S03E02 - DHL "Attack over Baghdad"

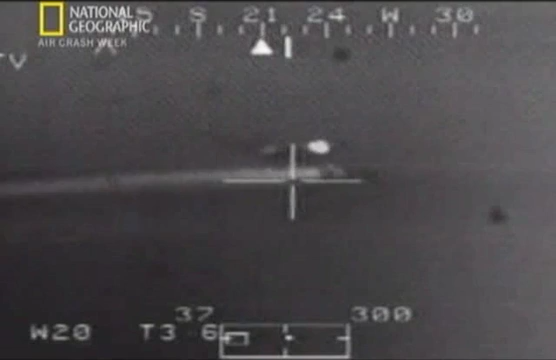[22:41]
This remarkable video, seen here exclusively for the first time, was shot with the infrared heat-sensitive camera of a U.S.
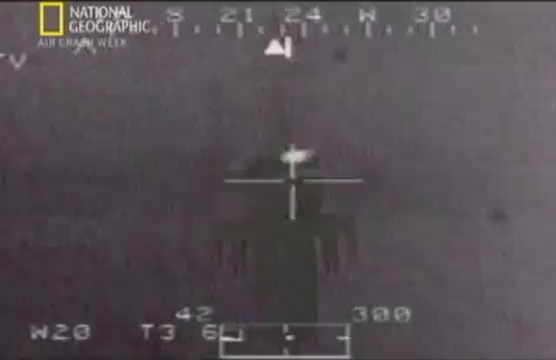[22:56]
Tango 5-4, Tower. Roger, 5-4 is observing the aircraft inbound under our sighting system.